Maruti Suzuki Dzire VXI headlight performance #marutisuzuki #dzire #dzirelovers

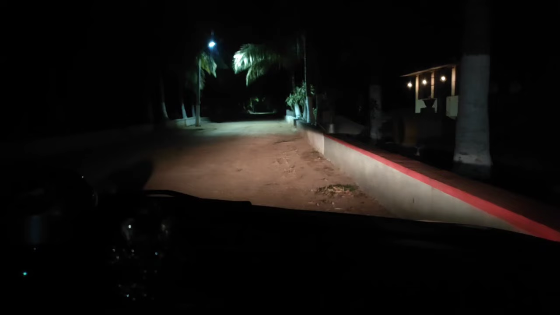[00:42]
So, it's a halogen reflector type. So, it can see fog lamp are not in its disturbance. So, it's a high beam from high and high to high. so it gets a bit of tube stamp